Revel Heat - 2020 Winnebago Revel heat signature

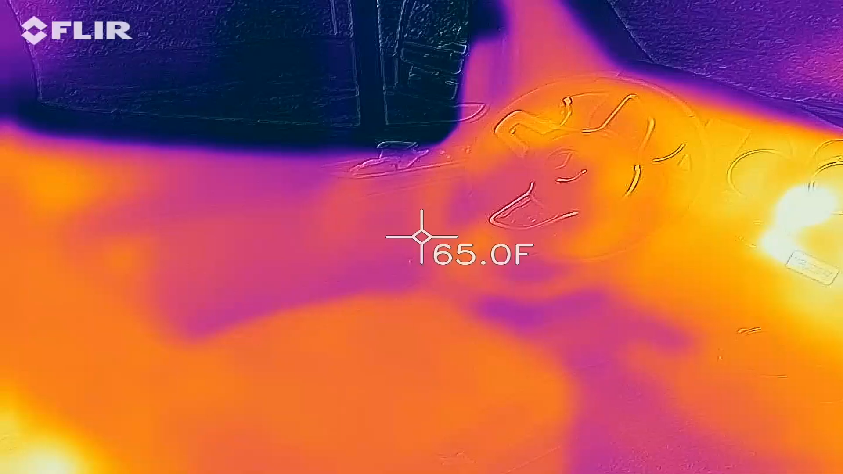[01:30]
On screen: spot 65.0°F
The second problem, I'm going to go down now, is the flooring.
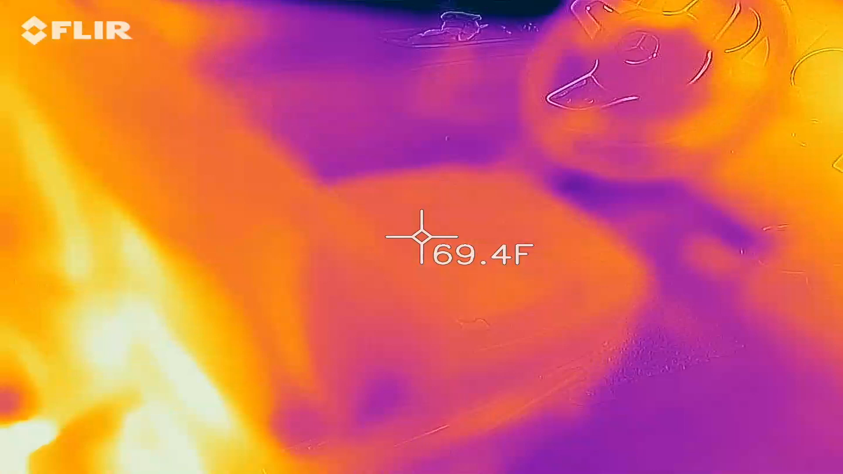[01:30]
On screen: spot 69.4°F
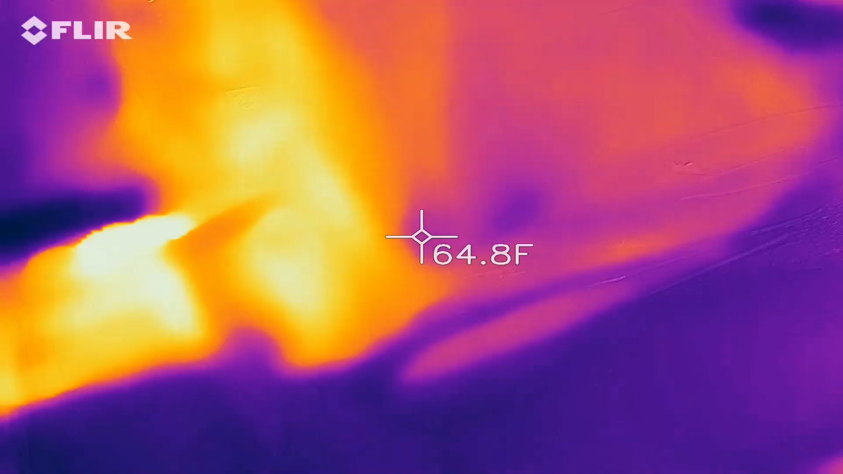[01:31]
On screen: spot 64.8°F
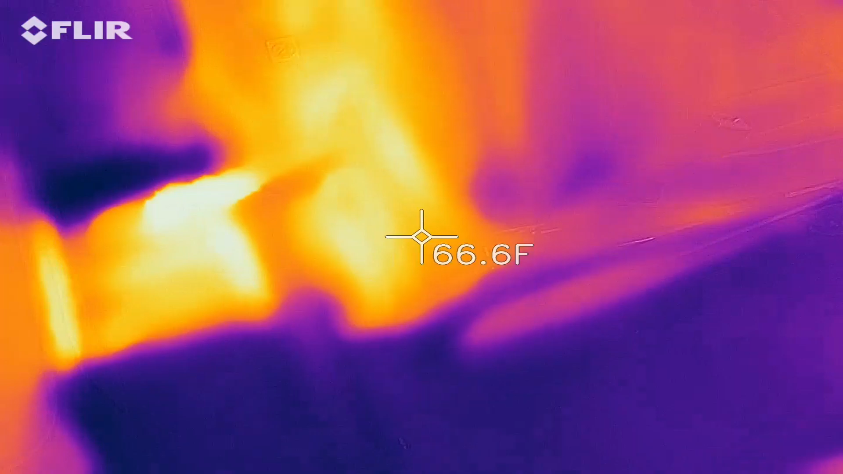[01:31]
On screen: spot 66.6°F
The flooring is probably the weakest link.
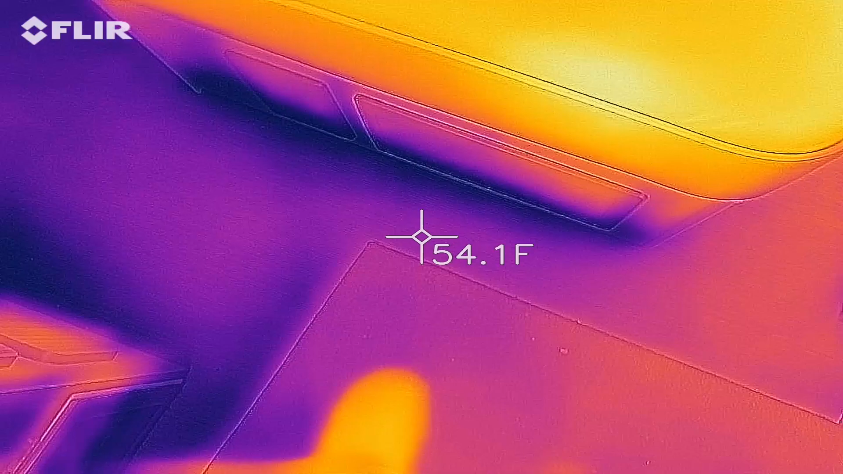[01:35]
On screen: spot 54.1°F
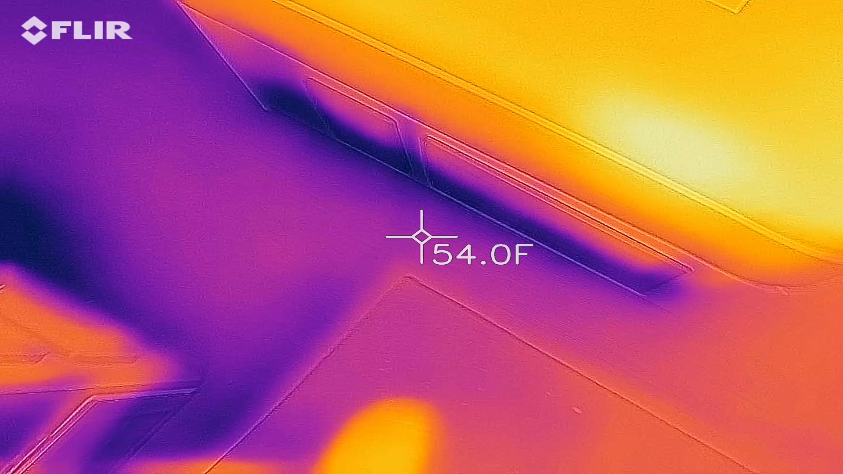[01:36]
On screen: spot 54.0°F
We have a little bit of a mat here, and that helps a little bit,
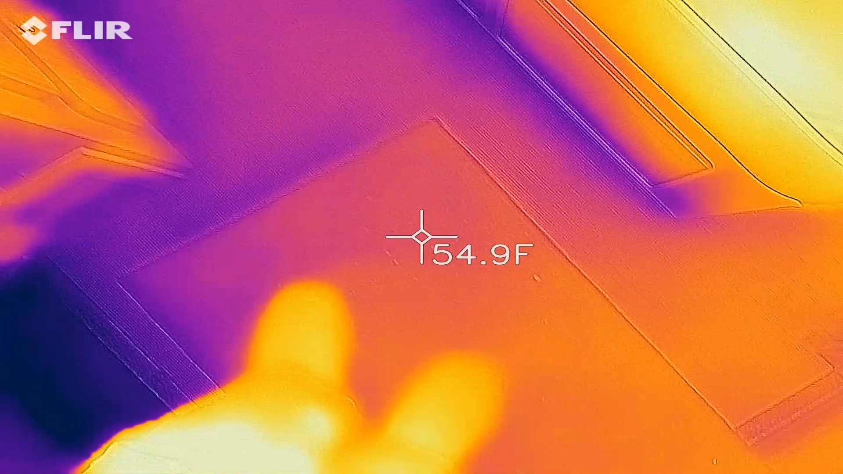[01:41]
On screen: spot 54.9°F
but you can see there is a few degrees difference between the mat itself and the floor.
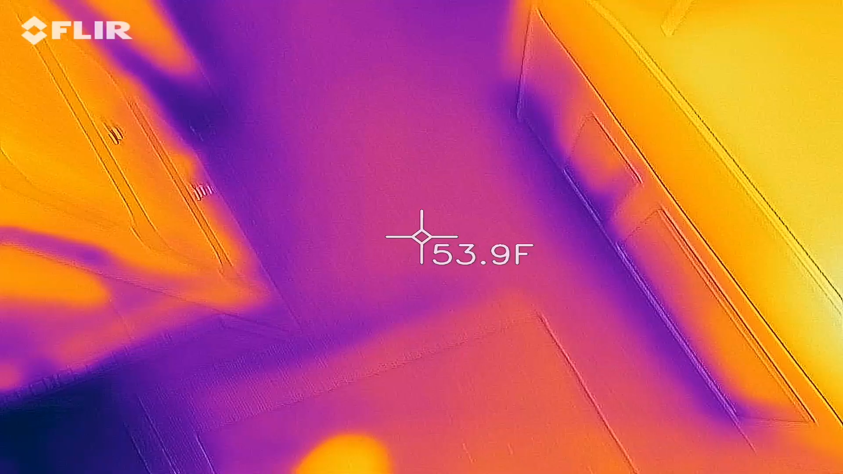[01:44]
On screen: spot 53.9°F
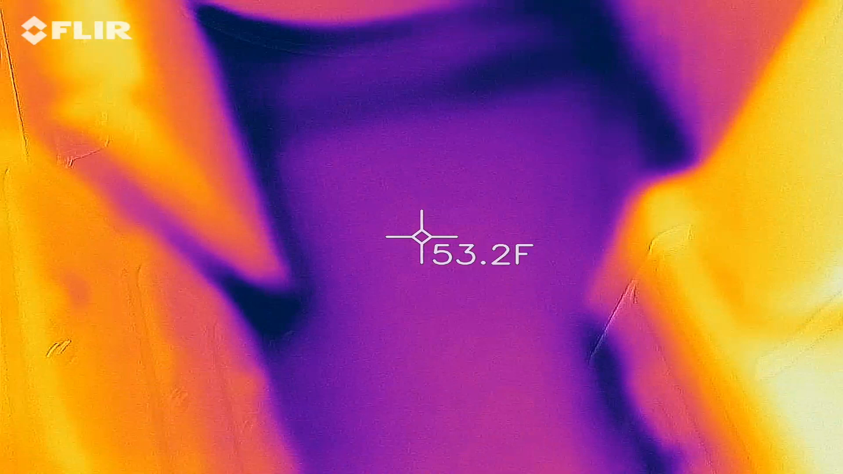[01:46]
On screen: spot 53.2°F
Fridge.
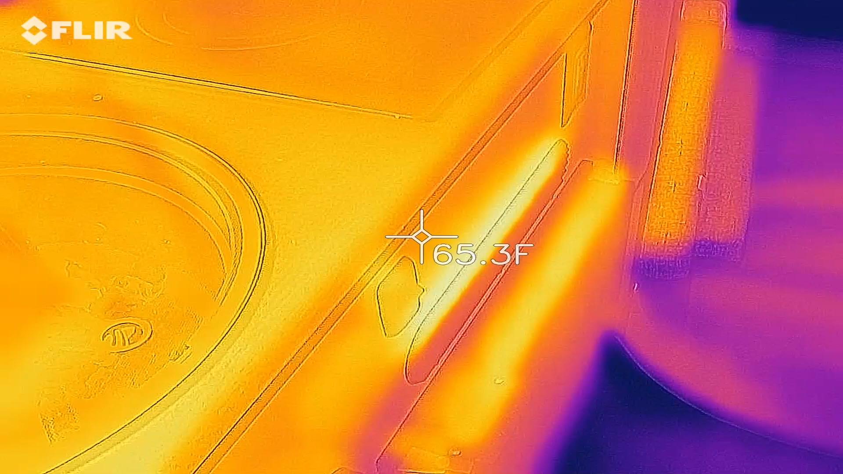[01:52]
On screen: spot 65.3°F
As you can see, when the fridge is running, it actually generates heat, so that helps.
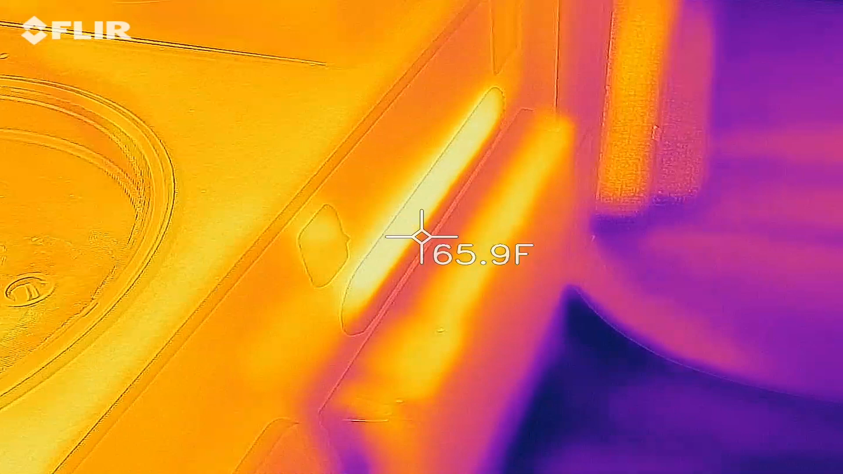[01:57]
On screen: spot 65.9°F
Let's walk to back. The bed is up, so to get an idea of what's below it.
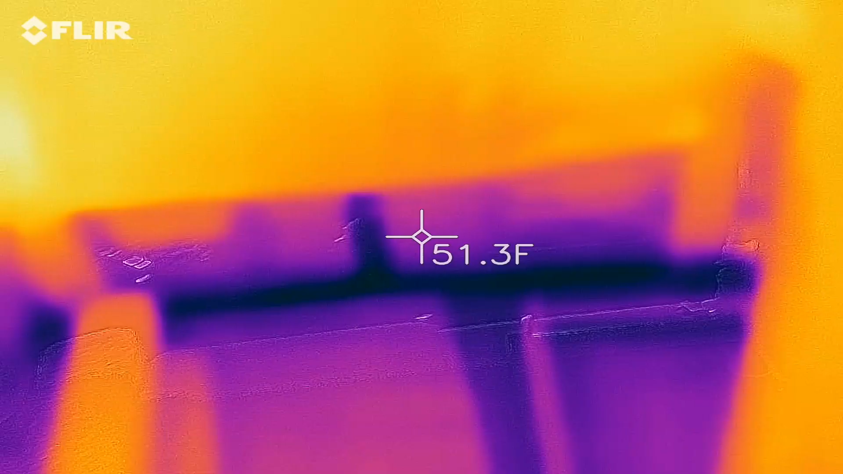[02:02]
On screen: spot 51.3°F
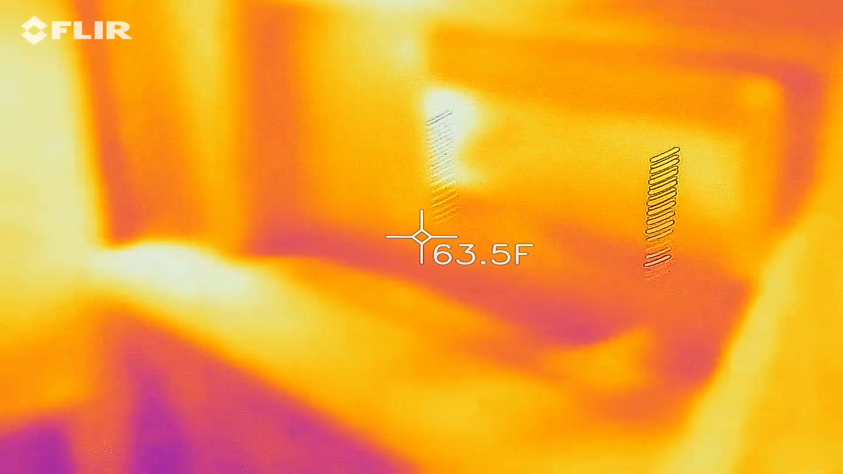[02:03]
On screen: spot 63.5°F
The privacy shade is actually doing a pretty good job of providing some insulation,
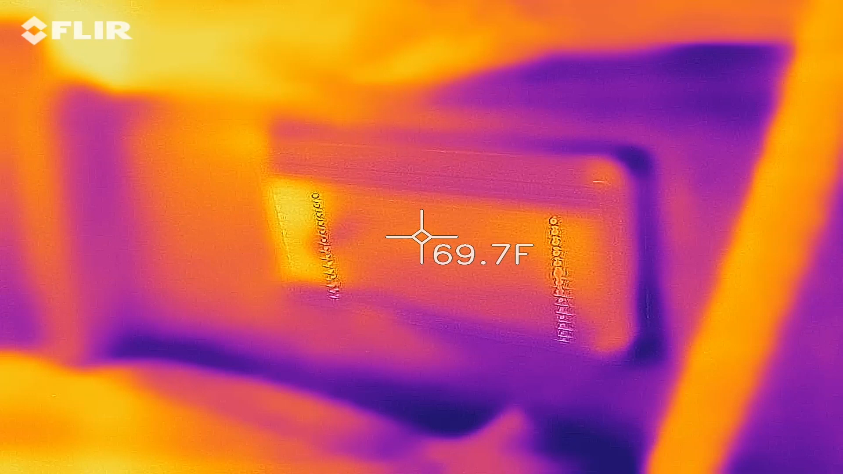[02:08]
On screen: spot 69.7°F
but around the corners,
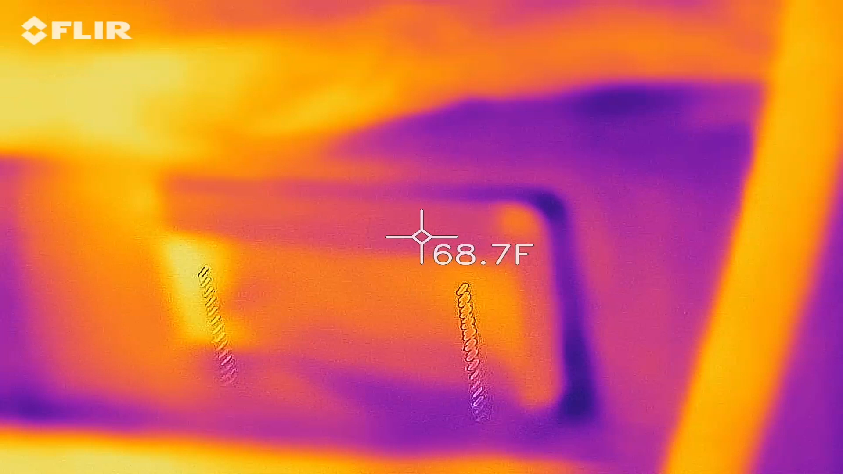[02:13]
On screen: spot 68.7°F
in all the corners, you've got a problem.
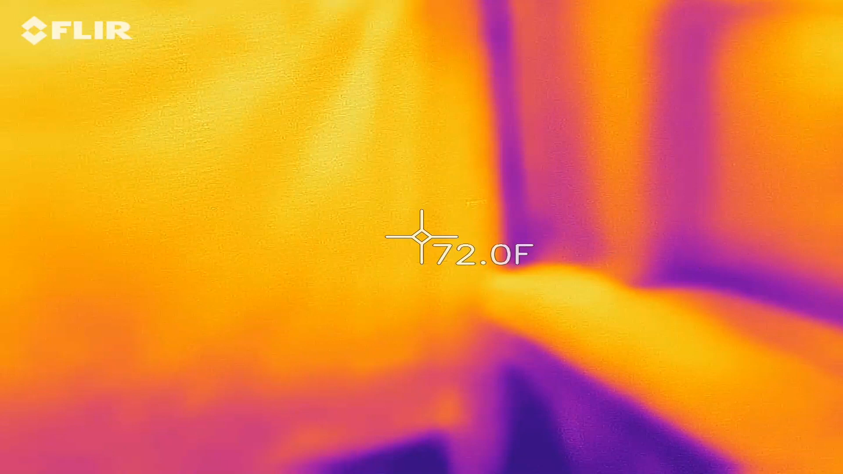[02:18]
On screen: spot 72.0°F
The back doors, once you have the screen down, pretty reasonable.
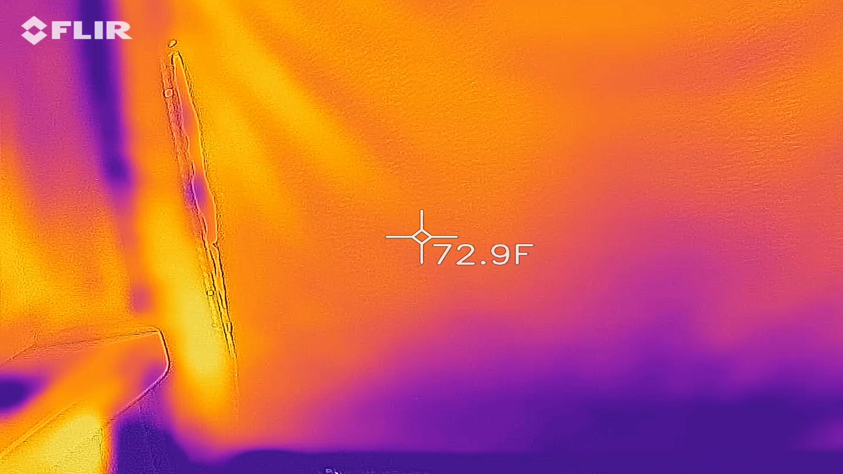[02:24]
On screen: spot 72.9°F
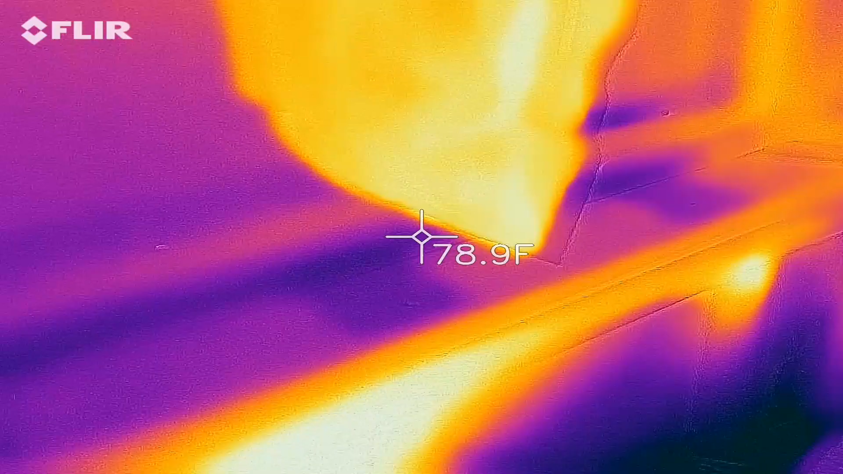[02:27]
On screen: spot 78.9°F
Some cold spots on this side,
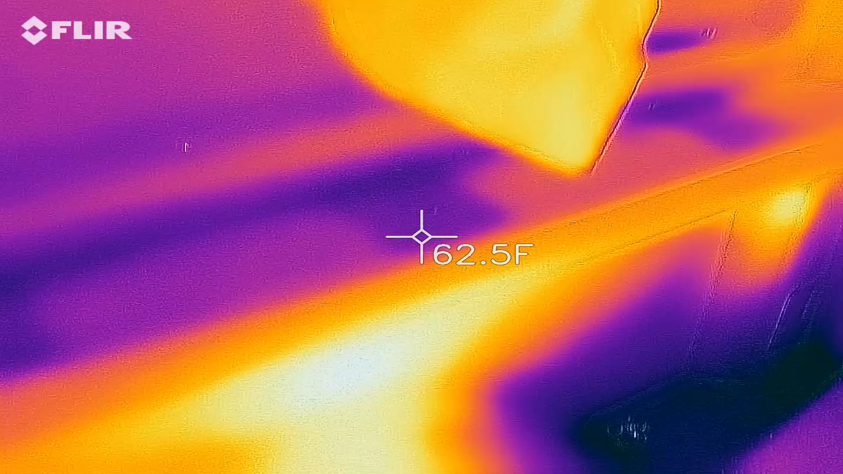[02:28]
On screen: spot 62.5°F
obviously hot spots on the starboard side here. The wheel wells are hotter because we did drive the van, and the brakes generate enough heat that you're seeing about 80 degrees.